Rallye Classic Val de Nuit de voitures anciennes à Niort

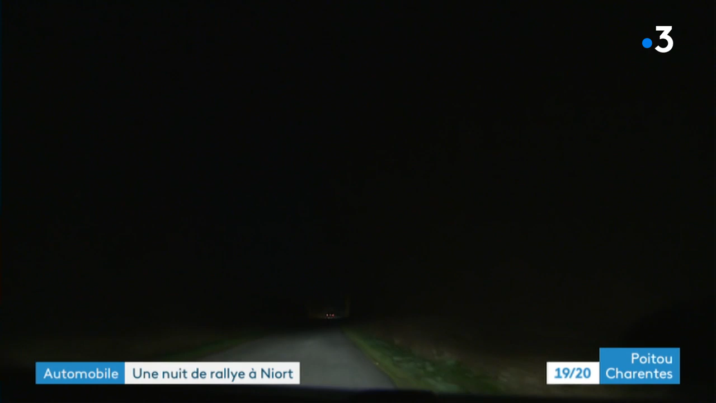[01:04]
Ouais, mais sauf qu'on ne voit plus une voiture. Hein. 1,59. À mon avis, faut qu'on remonte. Oui.